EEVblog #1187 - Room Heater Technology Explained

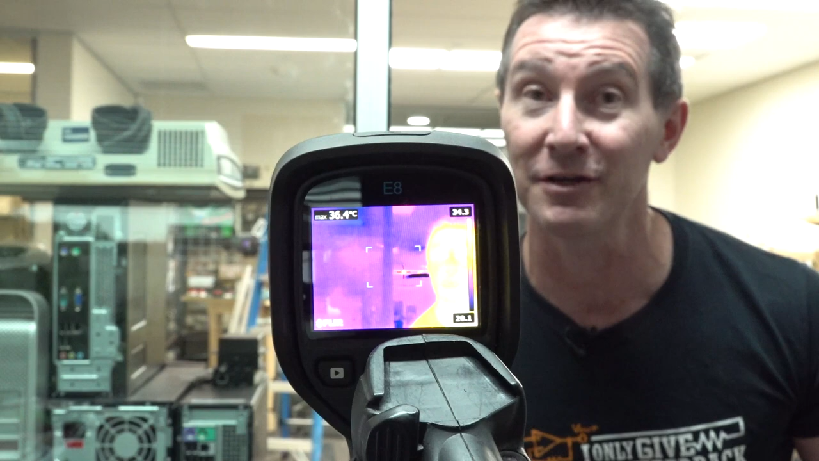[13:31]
On screen: max 36.4°C
and this is designed to detect thermal radiation. And you're no doubt familiar with these things. They're very cool. And let's have a look to see what glass actually does.
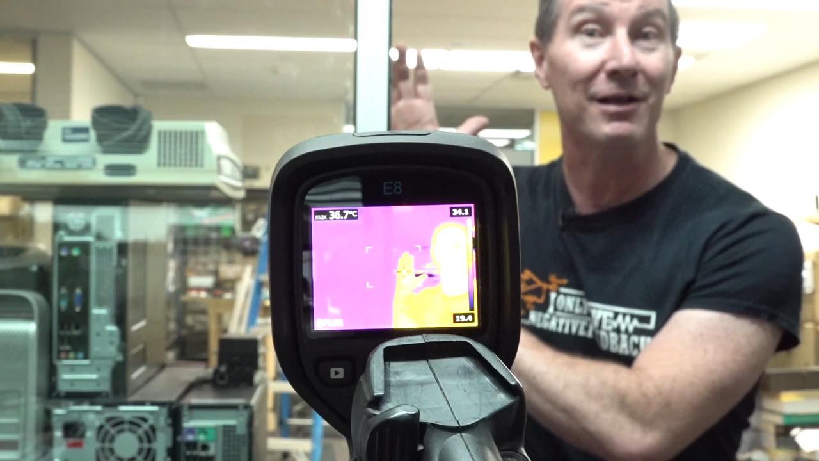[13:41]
On screen: max 36.7°C
So I've got my glass cubicle here like this. As you can see, if I'm in front of it, like, there's my thermal imaging profile.
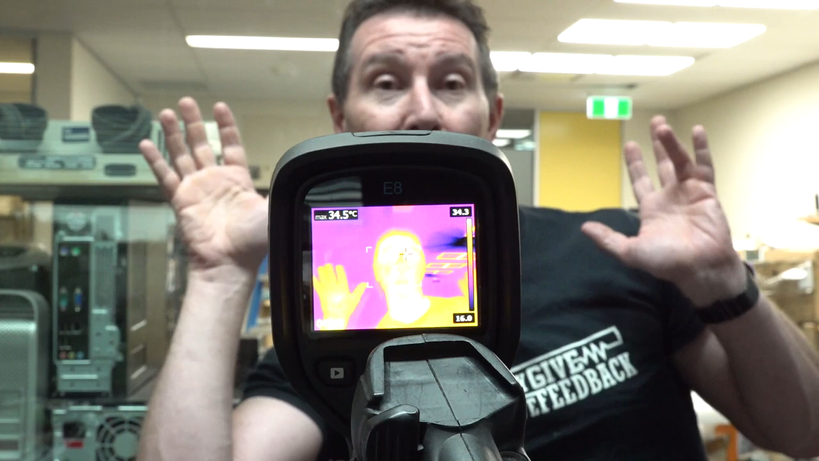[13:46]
On screen: max 34.5°C
It's detecting the heat coming from me. And these types of cameras will work up to, you know, quite high temperatures.
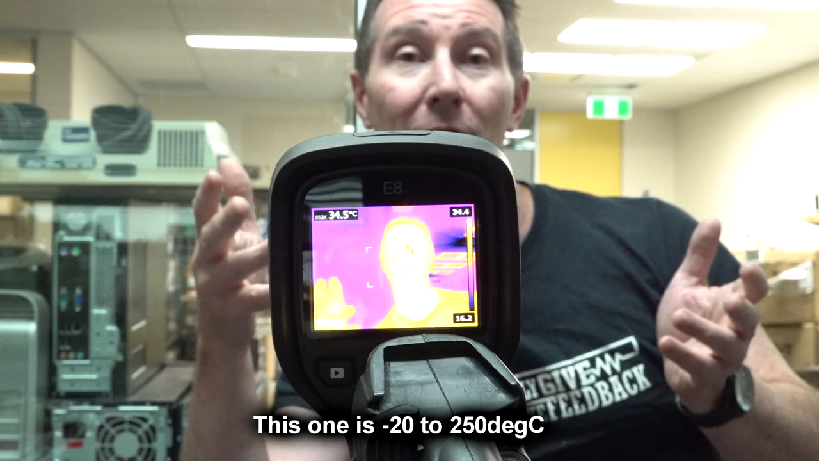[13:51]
On screen: max 34.5°C
Many, many hundreds of degrees as well as, like, body temperature as well. But if I go behind the glass... Oops. Where's my hand? It ain't there.
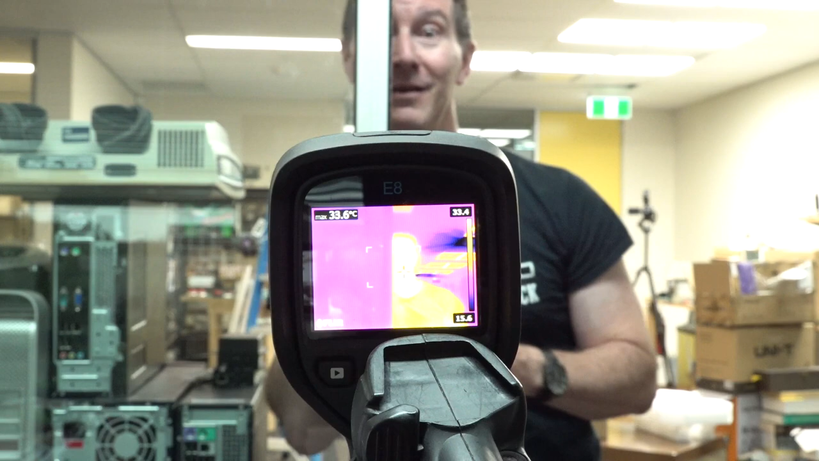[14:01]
On screen: max 33.6°C
Where's my body? Half of it's gone. Check it out. Isn't that cool?
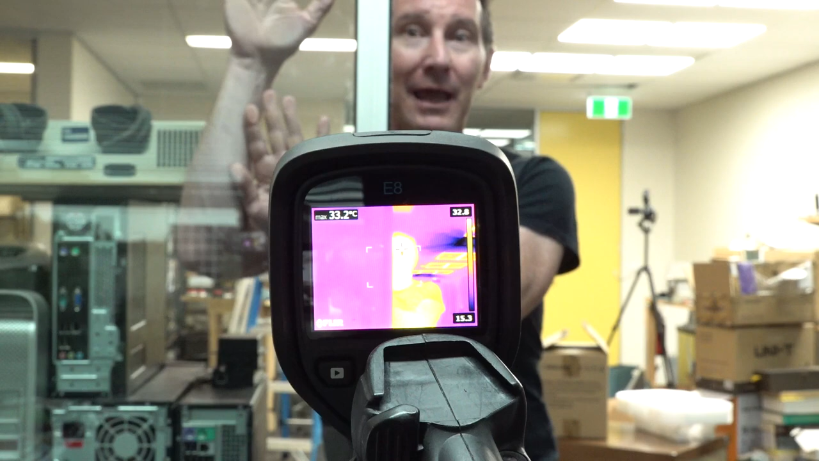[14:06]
On screen: max 33.2°C
And if I put my hands right up to it, you still can't see anything at all because the wavelength,
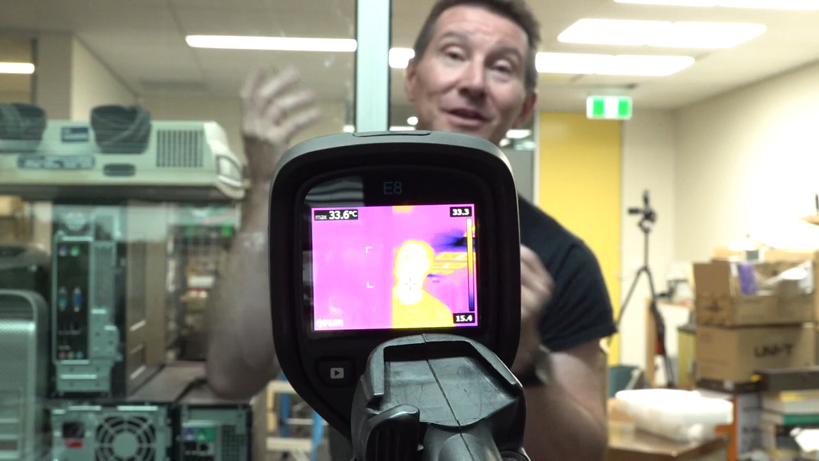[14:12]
On screen: max 33.6°C
the particular wavelength of thermal radiation that we're
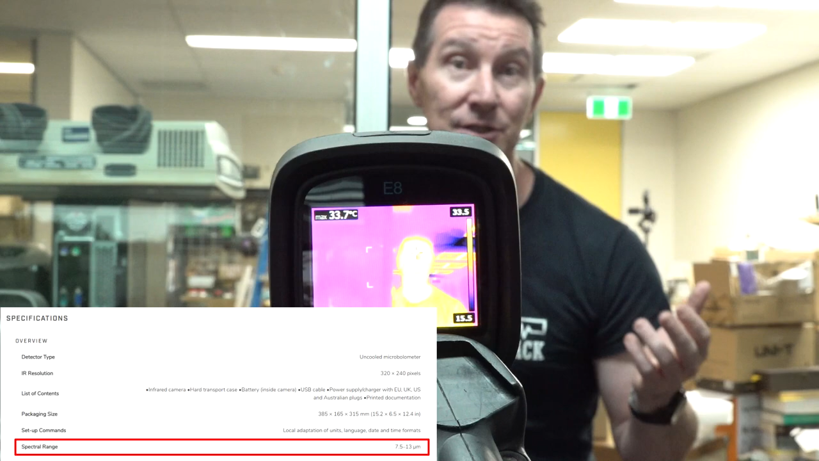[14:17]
On screen: max 33.7°C
seeing here with this camera simply cannot get through glass. But I've done a video on this as well.
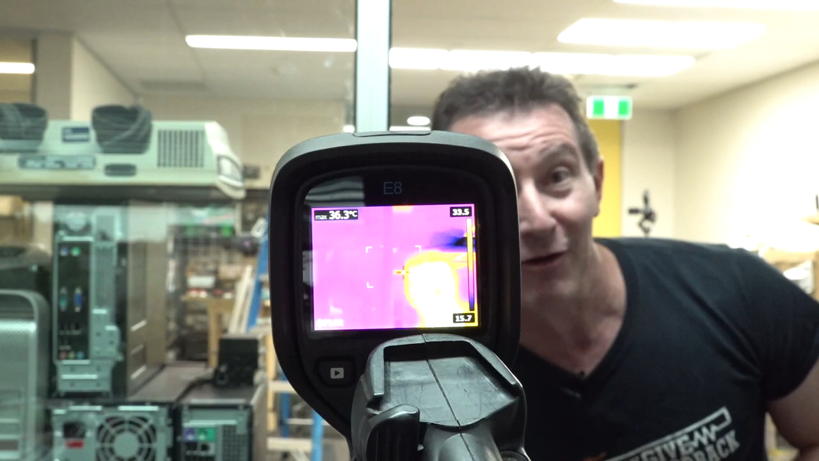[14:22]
On screen: max 36.3°C
It'll go perfectly fine through plastic. Don't try this at home, kiddies.
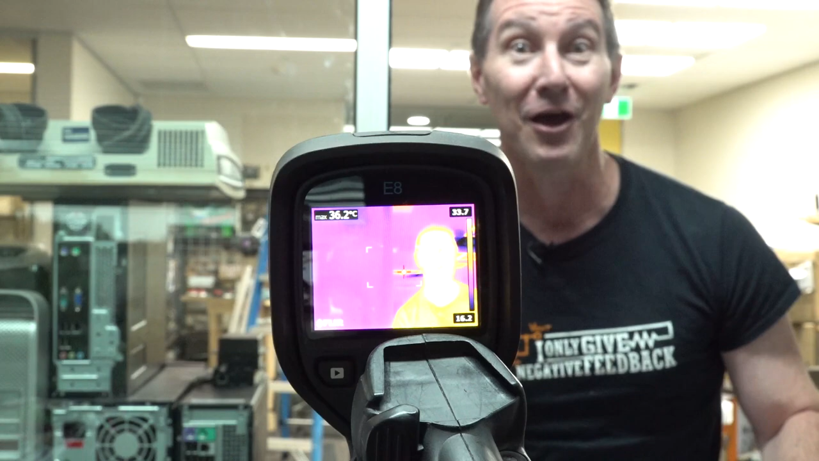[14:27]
On screen: max 36.2°C
There you go. You should still be able to see me, even though my head's behind this plastic.
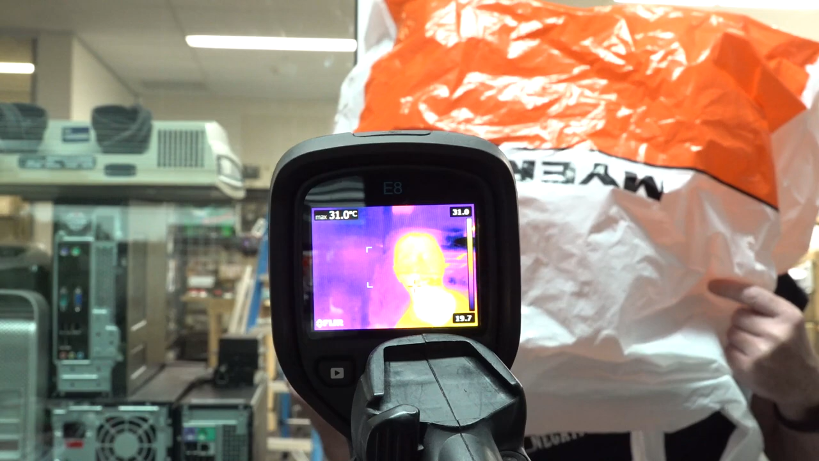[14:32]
On screen: max 31.0°C
Works fine through plastic at this wavelength, but the particular wavelengths we're talking about here just can't penetrate glass.
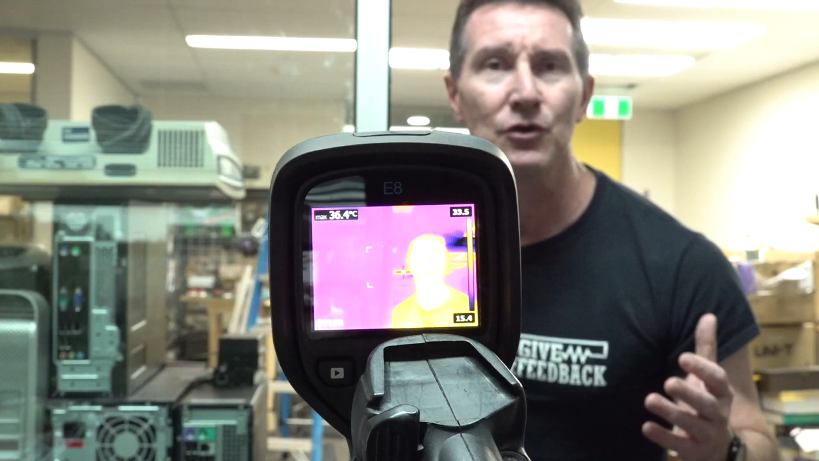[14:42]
On screen: max 36.4°C
So that's why you can actually use glass on these infrared panels because they're the correct wavelength to go through. It's almost transparent to that particular wavelength.